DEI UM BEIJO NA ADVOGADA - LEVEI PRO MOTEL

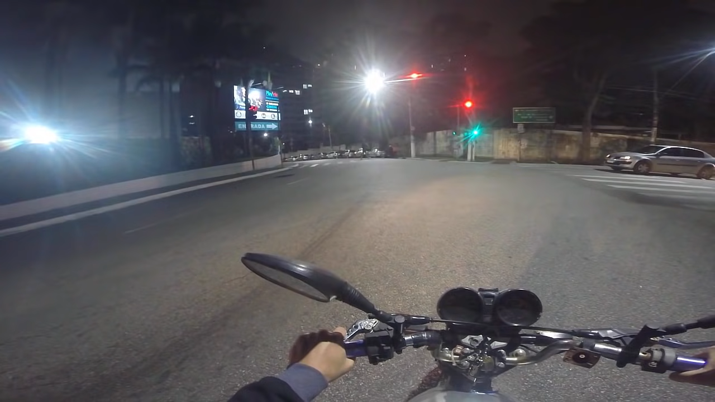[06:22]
Não é o que tem e vira na rua ali atrás, não, né? Não. Tem uma rua ali que vira e tem um lá atrás também. É o descendo aqui direto. Ó, que tem esse aqui, tem aquele lá e tem um aqui. Aquele lá da frente. Ah, beleza. Beleza.